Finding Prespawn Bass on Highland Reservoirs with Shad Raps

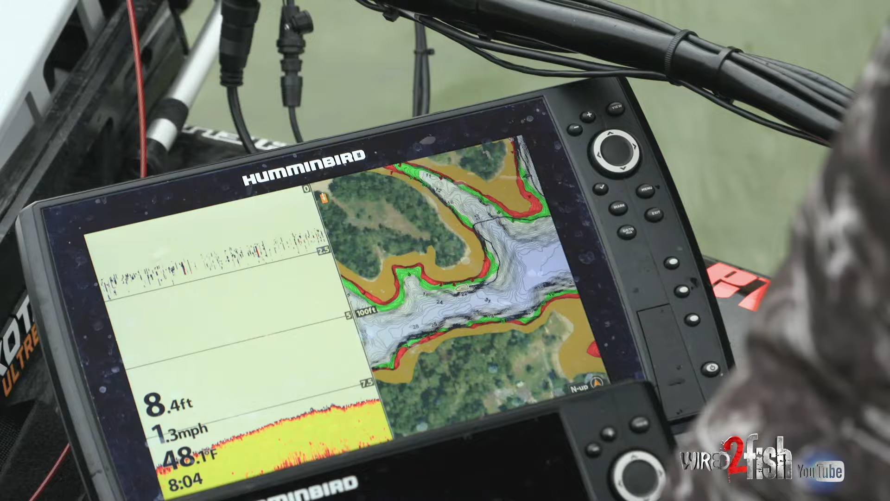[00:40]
On screen: speed 1.3 mph
It's a neat thing with that 360 is you're working in and out of these places,
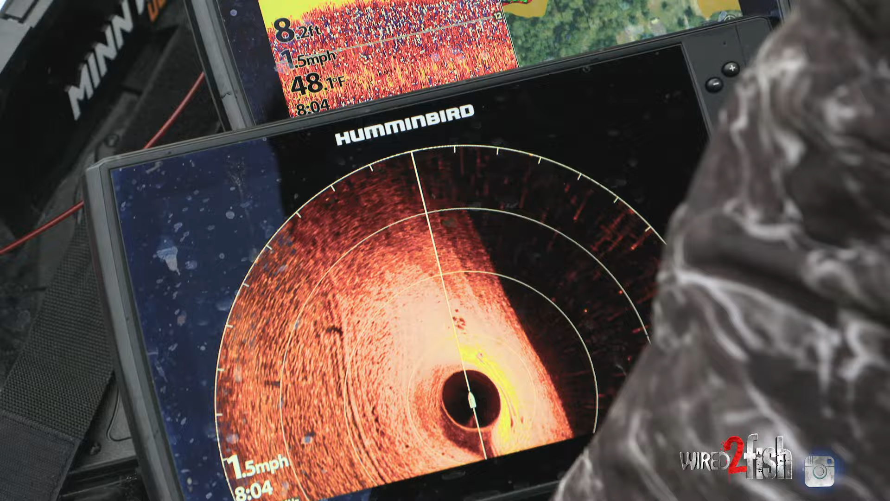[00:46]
On screen: water 48.1°F, speed 1.5 mph
you really see how the angle and the drop or whatever, which way it picks up that return a little better.